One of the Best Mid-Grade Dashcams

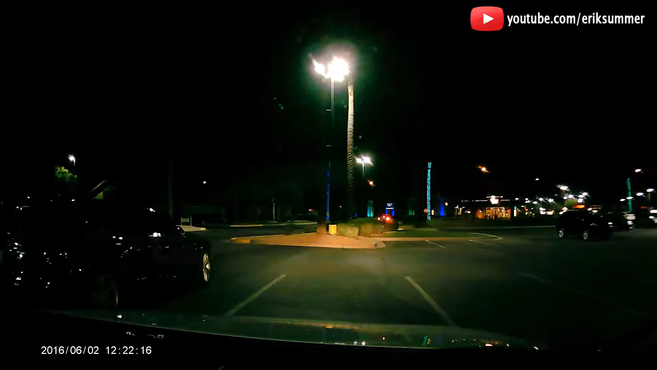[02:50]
And you could also use it for some more positive things, like recording a beautiful drive during a sunset, maybe while on vacation. And a cool feature about this dashcam is that it'll actually wake itself up briefly to record if it senses vibration. Now overall, for a mid-grade dashcam,
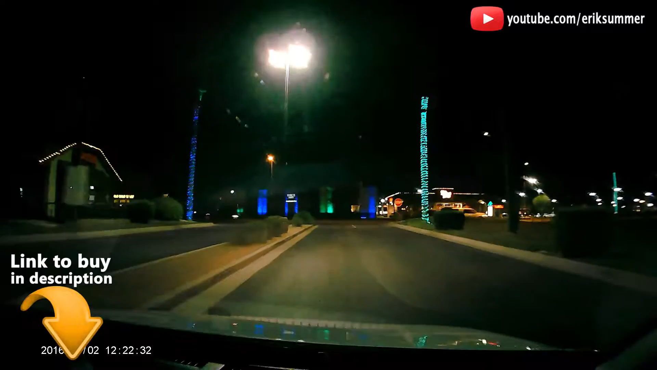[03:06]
I was very impressed with the quality of the footage in both daytime and nighttime. Now it is hard to read license plates at night, but that's true really with most dash cams under $100. The problem is that license plates are reflective and will cause cameras to overexpose the plate, making it impossible to read. Another problem is the wide angle lens. This one has a 170 degree lens, which is great because it will capture more area in front of the camera, which is what you want, but it will make reading small text on a license plate a little bit harder to do.